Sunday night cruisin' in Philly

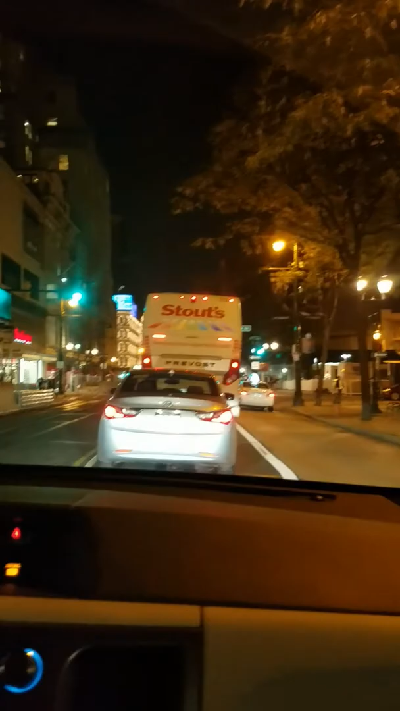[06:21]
That's the old Lick Brothers building. I was just going to say that. No, you were. Yes, I was. Look at the architecture on it.